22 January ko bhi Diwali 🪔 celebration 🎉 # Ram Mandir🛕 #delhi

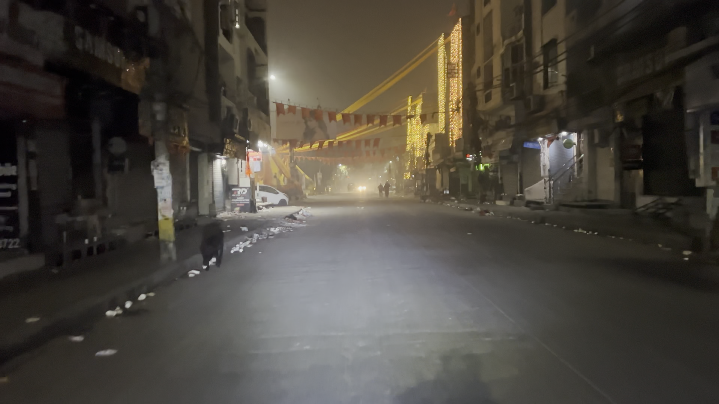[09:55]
सो गाइस, पहुंच चुका हूँ मैं गीता कॉलोनी, गीता कॉलोनी रामलीला ग्राउंड के पास। बहुत ही बढ़िया नज़ारा है यहाँ पर, बहुत ही सजावट करी हुई है, बहुत ही लाइटिंग लगा रखी है यहाँ